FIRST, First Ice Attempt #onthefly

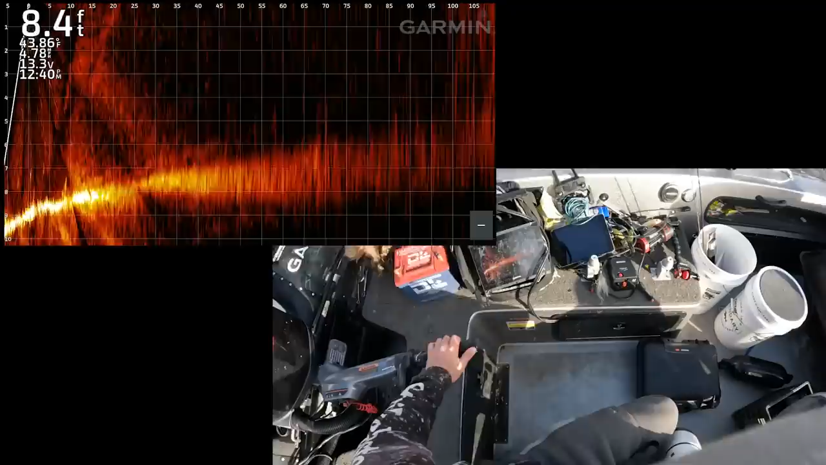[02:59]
On screen: depth 8.4 ft, water 43.86°F
This is just so amazing because I can see what's in front of me. This is cabbage in front of me. See the cabbage coming up?
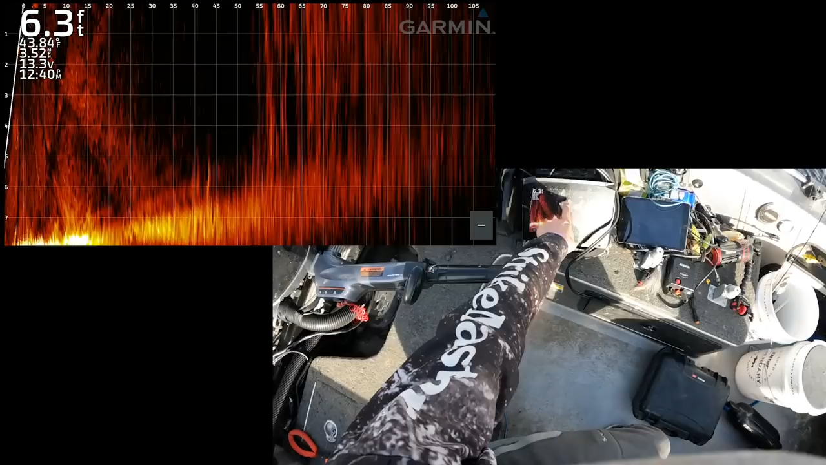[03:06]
On screen: depth 6.3 ft, water 43.84°F
The cabbage is 55 feet away, the cabbage is 50 feet away, the cabbage is 40 feet away.
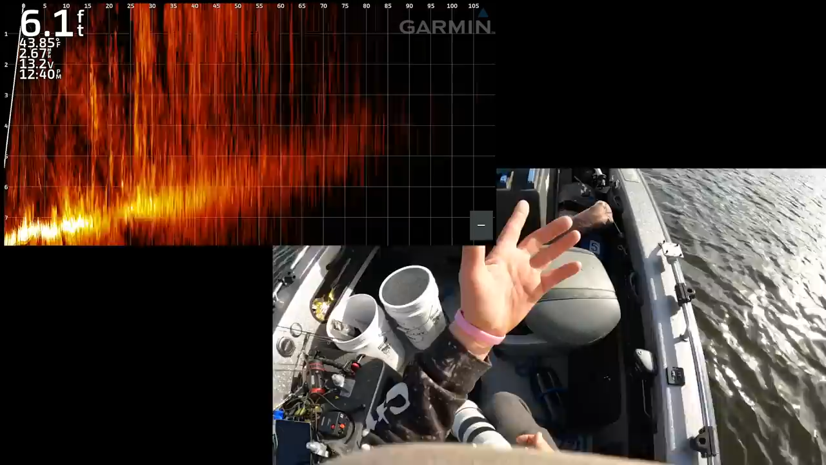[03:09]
On screen: depth 6.1 ft
So on uncharted waters like this, come in here somewhat bravely.
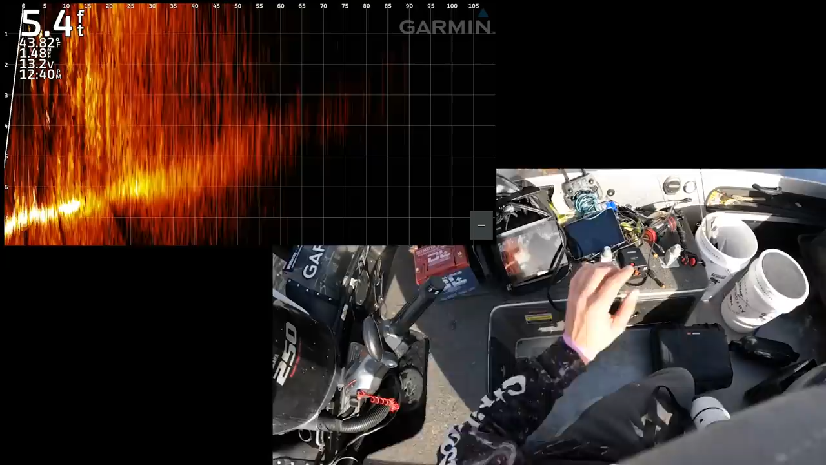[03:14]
On screen: depth 5.4 ft
Those otters are way down there now. I'm only in 5 feet of water.
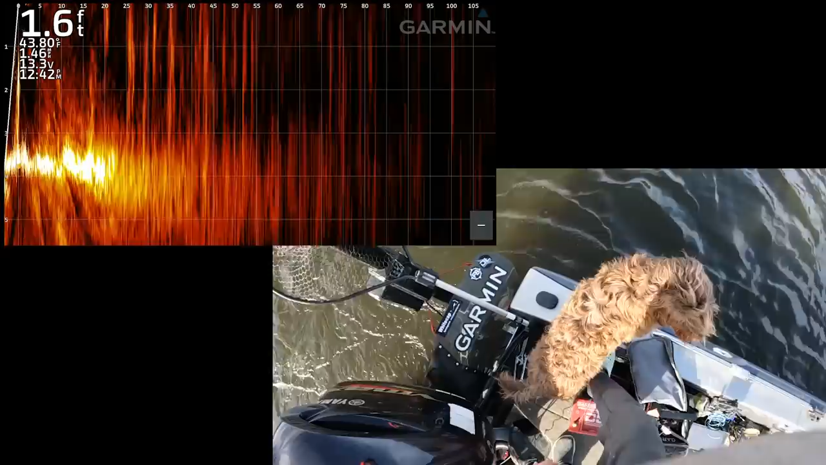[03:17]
On screen: depth 1.6 ft, water 43.80°F
Oh yeah, real thick cabbage. See the weeds in the water there?
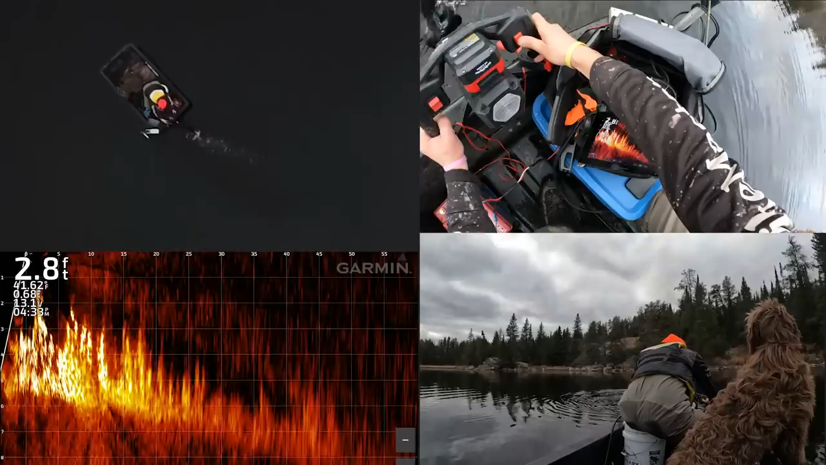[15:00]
On screen: depth 2.8 ft
Here comes the edge. Right here, 10 feet away, Now if I go down, I'm still in weeds straight off the boat. We'll watch any second. All these weeds are going to disappear because I'm pointed straight down the bank here. So as soon as those weeds disappear, boom, that's where I want to set up. See how that weed just ended?
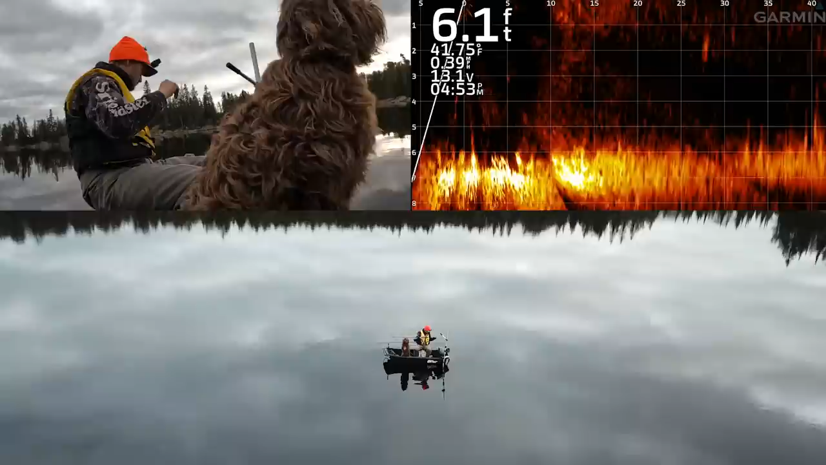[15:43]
On screen: depth 6.1 ft
Now watch, if I point the transducer back towards the shore, there's that weed edge that I am panning into. And of course it's all right behind me, but I am basically right on it. There's a fish, there's a fish. 30 feet away this way, this direction.
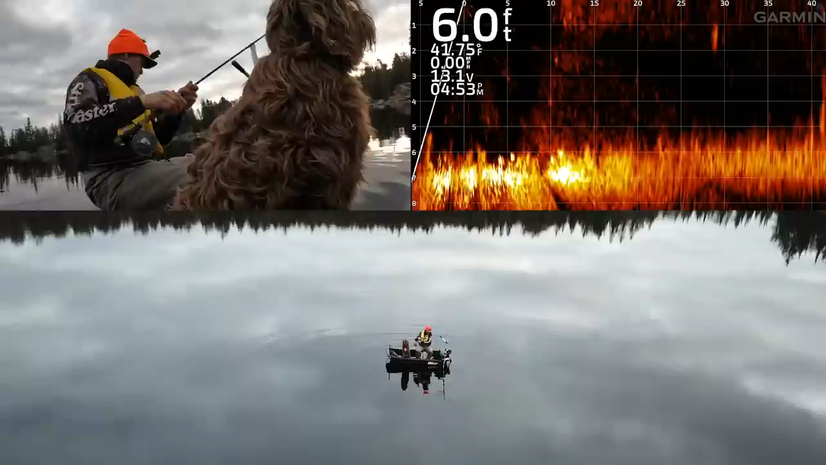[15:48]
On screen: depth 6.0 ft, water 41.75°F
Still there, 28 feet. Why is that fish just hanging out there? Ain't no more time to be polite.
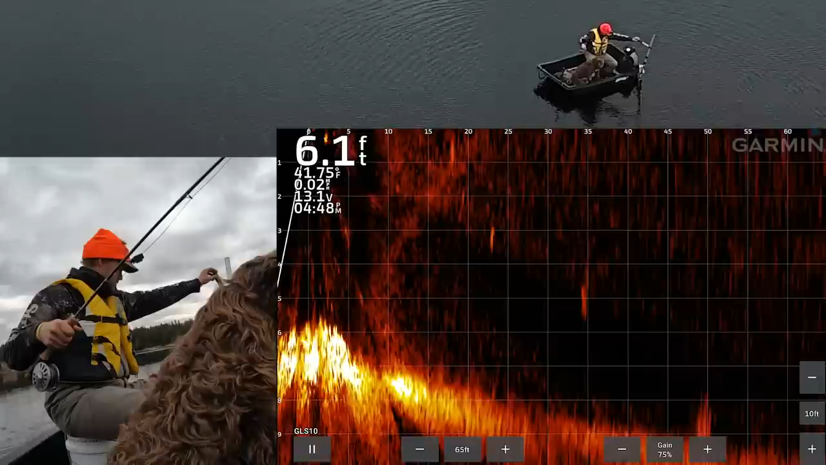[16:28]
On screen: depth 6.1 ft, water 41.75°F
35 feet away, 40 feet away,
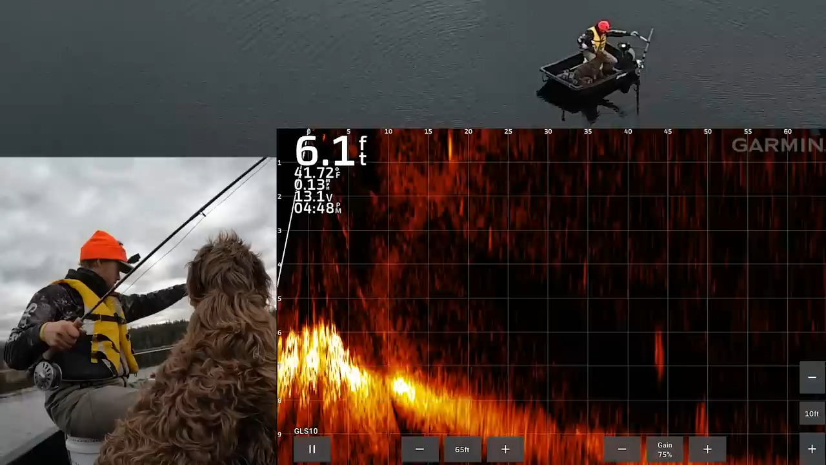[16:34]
On screen: depth 6.1 ft, water 41.72°F
45 feet away, it's just getting down to the bottom, 50 feet away. Oh, what a heartbreaker. That actually hurts me.
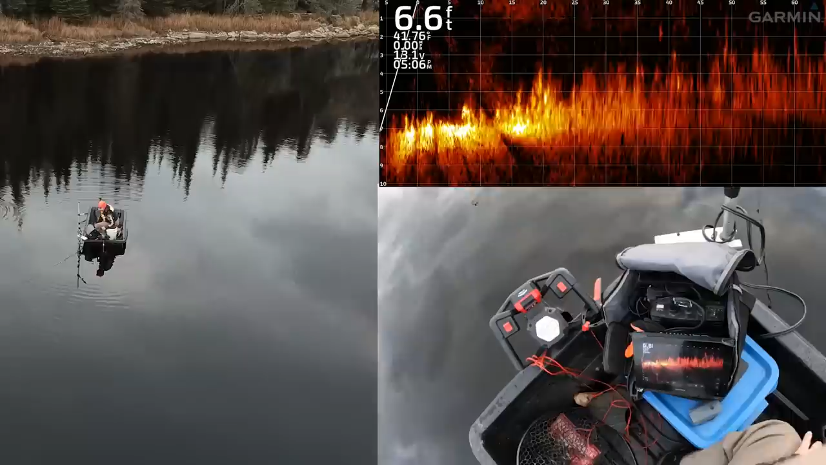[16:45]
On screen: depth 6.6 ft, water 41.76°F
I gotta move just a little bit more.
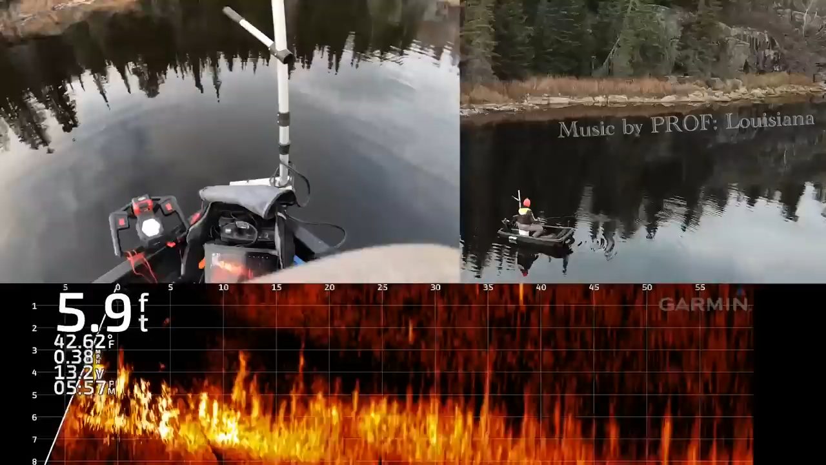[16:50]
On screen: depth 5.9 ft
Is it possible for us all to get radicalized? I don't know how I'm gonna make it through another one of these nights. Oh, that was a fish. I saw it on the live scope. For sure. For sure.
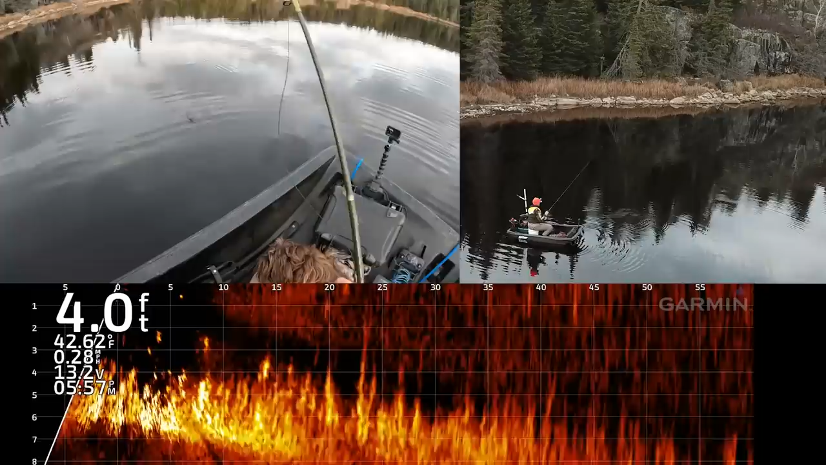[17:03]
On screen: depth 4.0 ft, water 42.62°F, speed 0.28 mph
Shoot.
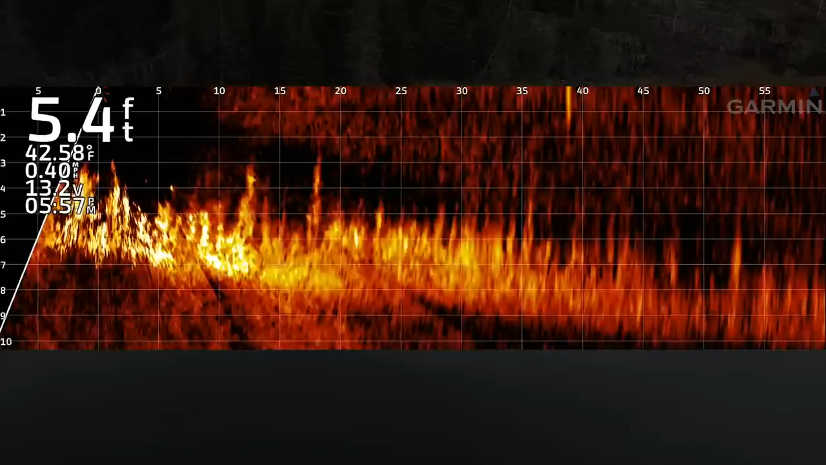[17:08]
On screen: depth 5.4 ft, water 42.58°F, speed 0.40 mph
If I didn't see it on the live scope, I would have thought it was just weeds, but on the live scope,
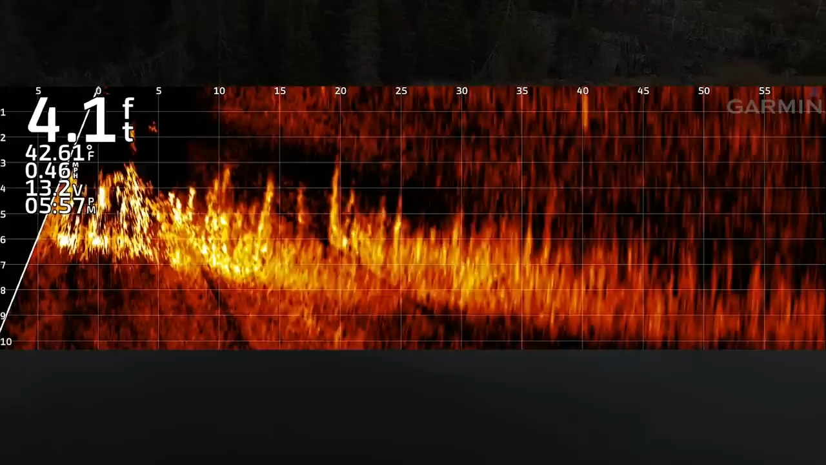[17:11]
On screen: depth 4.1 ft, water 42.61°F, speed 0.46 mph
clearly came flying up out of the weeds and kissed it.
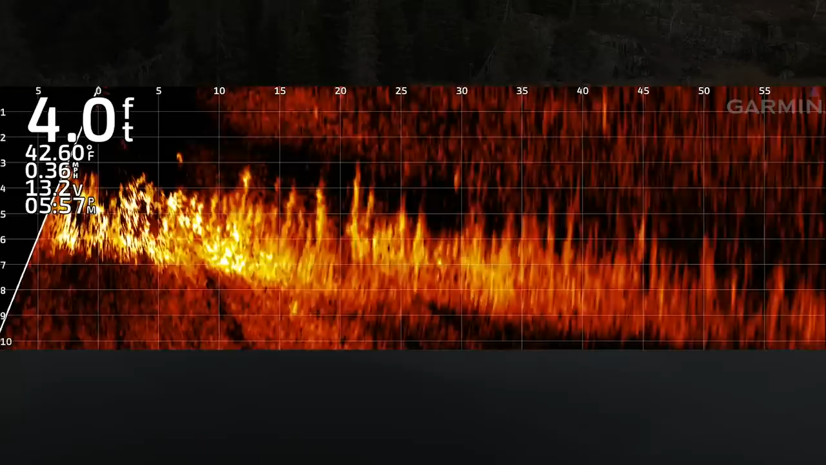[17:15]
On screen: depth 4.0 ft, water 42.60°F, speed 0.36 mph
That fish was shallow because I'm not able to even fish in there.
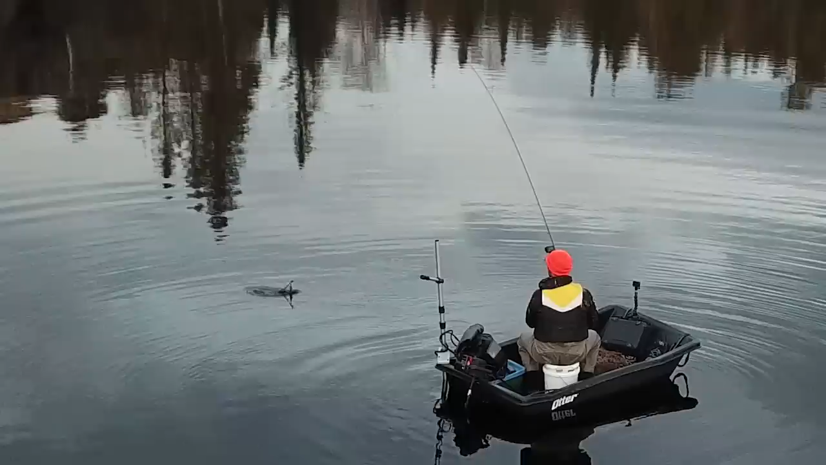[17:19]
There's so much weeds. Nice green cabbage. It's green.
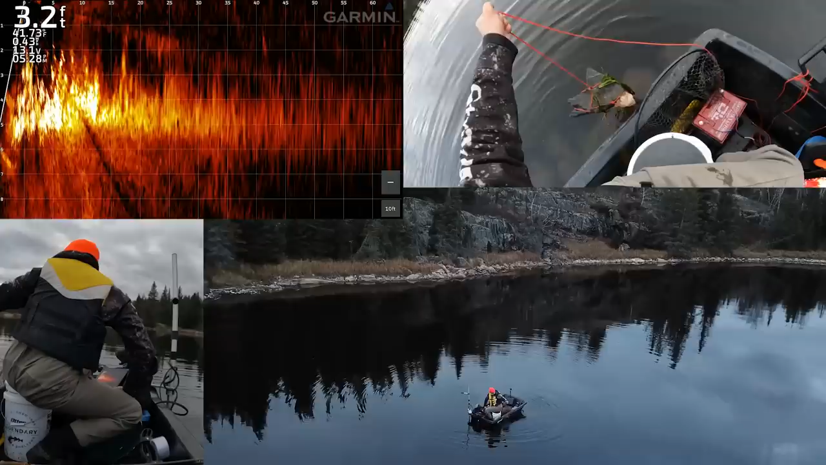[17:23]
Anchor. Okay, let's move down the bank again. This is still the same battery. Obviously the water's a lot easier to cut through than ice is, because this has been running a long time. Okay, let's try that. Two from a family that came as slaves, still haven't got justice, been forbade. Uh-oh, is that a fish? That is a fish.